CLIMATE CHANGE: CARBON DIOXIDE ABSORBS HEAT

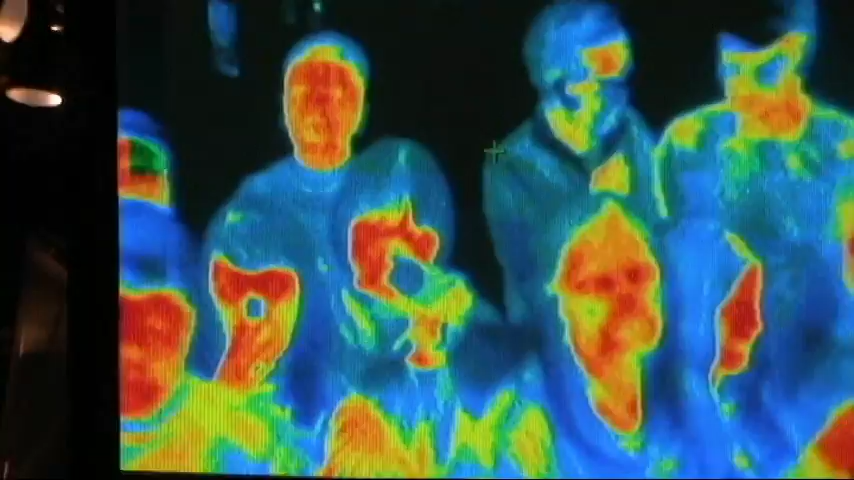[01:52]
Infrared radiation is also a form of electromagnetic radiation.
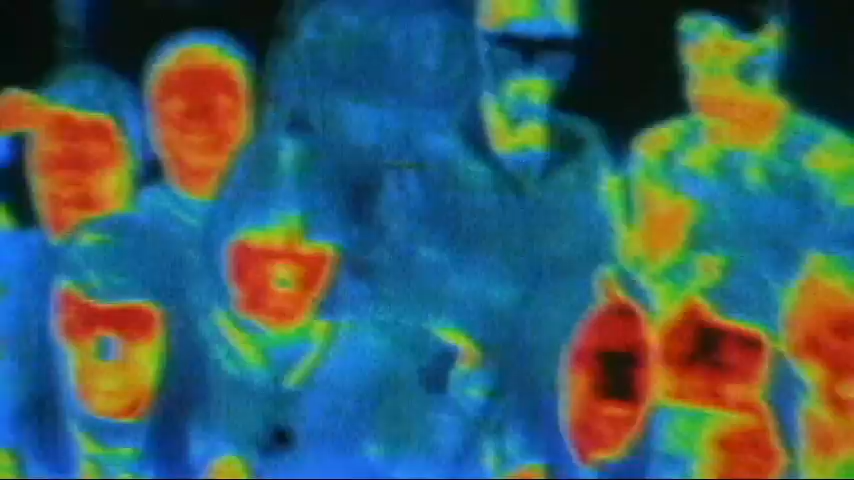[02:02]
We often refer to this simply as heat.
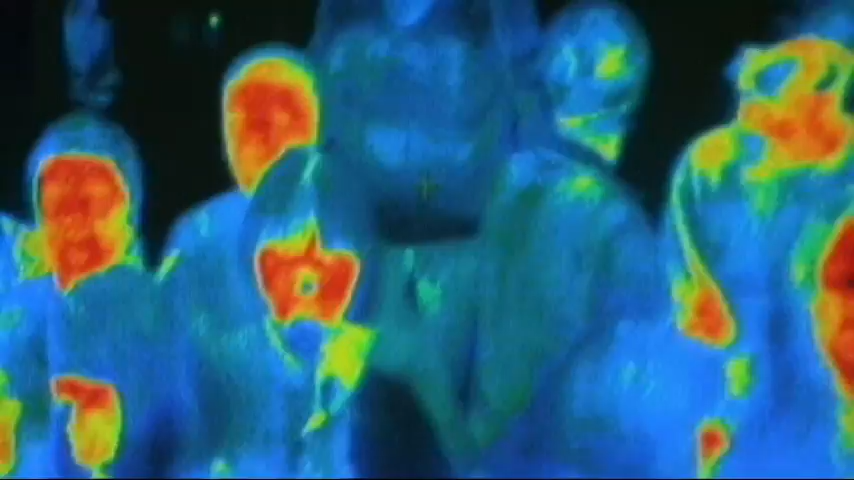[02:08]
Heat can be absorbed by molecules with specific shapes and chemical bonds,